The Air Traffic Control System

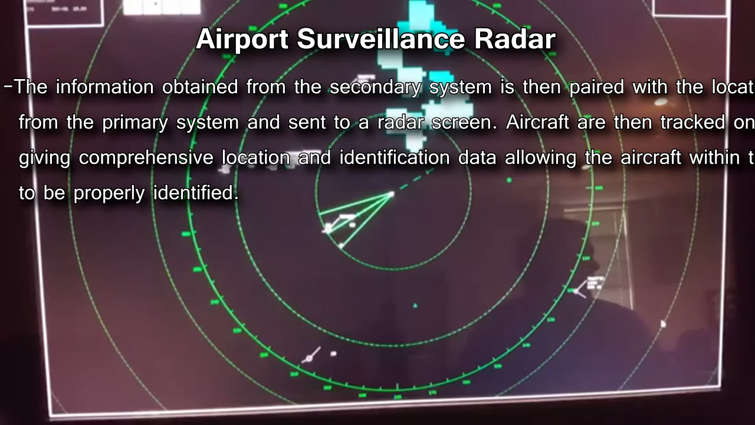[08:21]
On the radar screen, aircraft are displayed with information from both systems, giving comprehensive location and identification information. This lets a radar operator track what's going on in the airspace and coordinate with air traffic controllers.
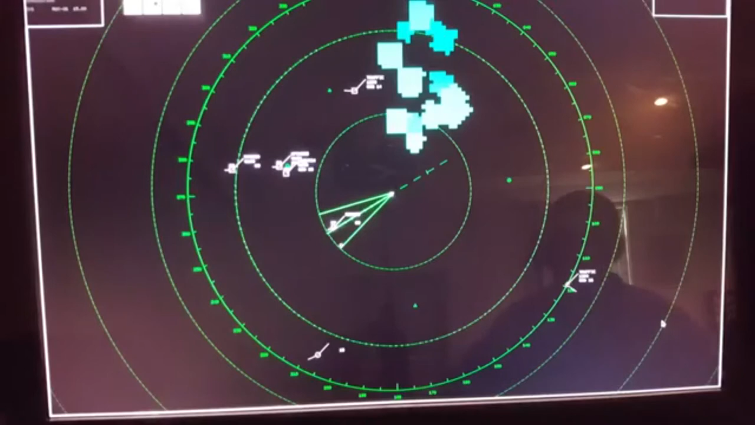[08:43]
The secondary system is a very powerful.